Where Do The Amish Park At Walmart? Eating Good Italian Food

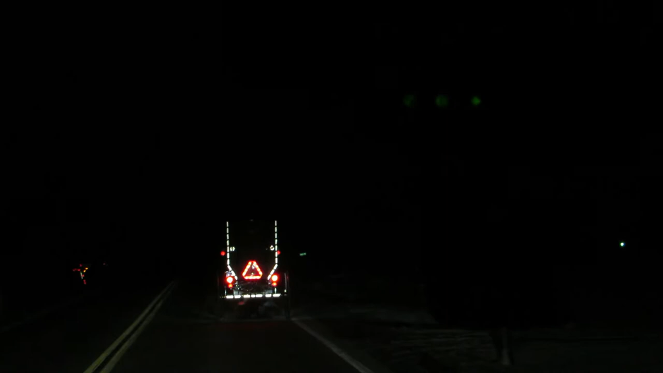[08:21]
are ever you know have the experience of pulling up I used to do this with my
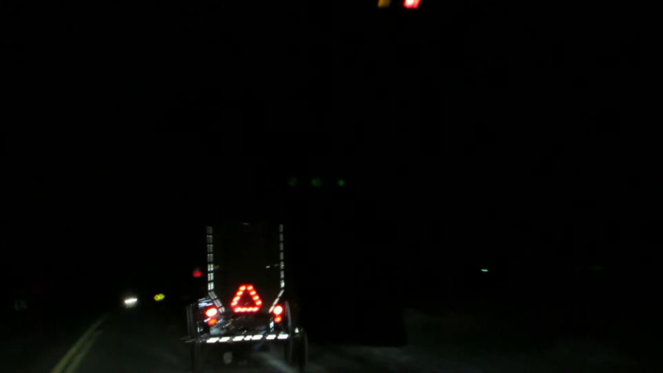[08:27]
school bus I used to pull you know how I hate it going around Amish buggies I hated going around Amish buggies in my school bus but you know look how dangerous this is there's a car coming we're going down a hill
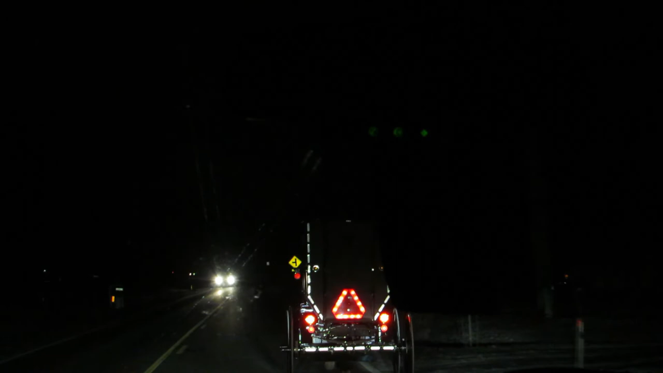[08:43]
and we need to pass this buggy safely all right well we're going to end the video here so I hope you enjoyed our stocking Amish video uh like subscribe and come back for more we'll see you next time bye bye